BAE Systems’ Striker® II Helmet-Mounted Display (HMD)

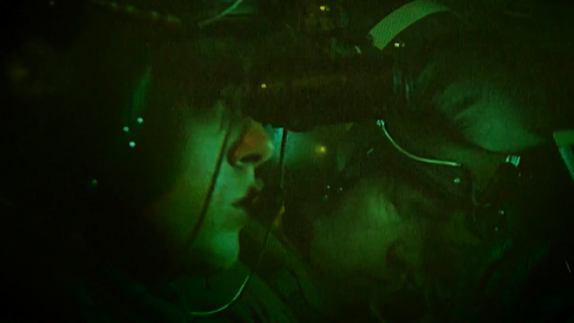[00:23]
would have to clip on nitrogen goggles which weigh about 500 grams when a pilot's pulling